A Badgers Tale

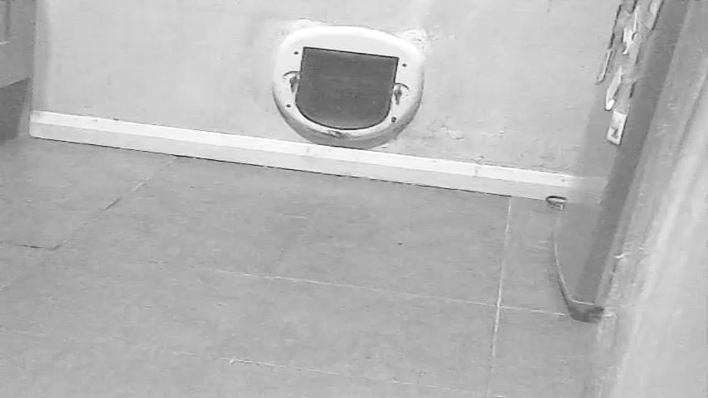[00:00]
There are not many gaffs you can burgle all this easy. Just a look at this place though. When you look around you feel you're unwelcome. Let's face it, doesn't seem worth robbing.
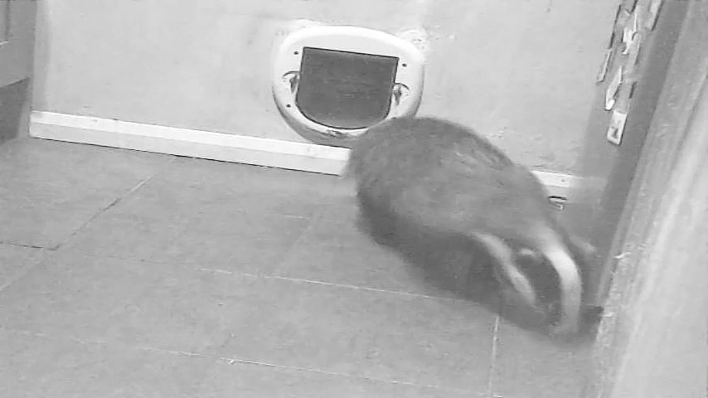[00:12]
See that DIY? That is pure lumps of filler. Not rubbed down or anything. Get nasty greys brushing up against that. These tiles, they've had better days too. Chances of getting any traction on them, pretty slim. You have got time your escape to be successful in this game.
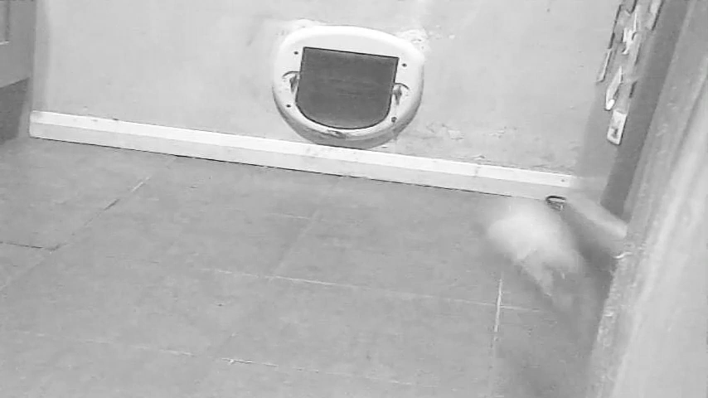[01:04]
Oh, the traction on these tiles is not helping me get a speedy getaway.